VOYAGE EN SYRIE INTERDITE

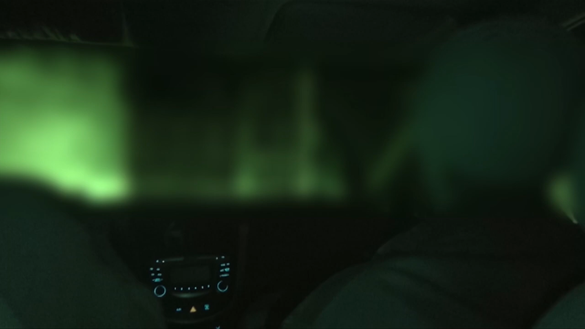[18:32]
Nous arrivons dans une nouvelle cache. C'est là que nous allons passer la nuit.
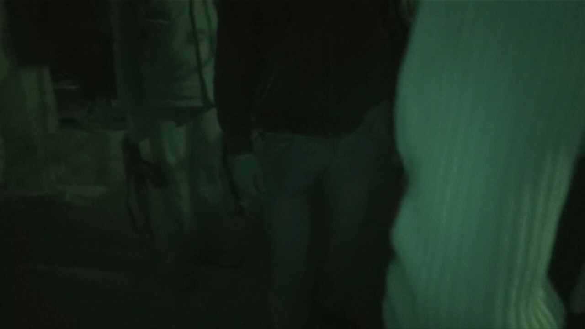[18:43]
4 hommes en armes veilleront sur nous.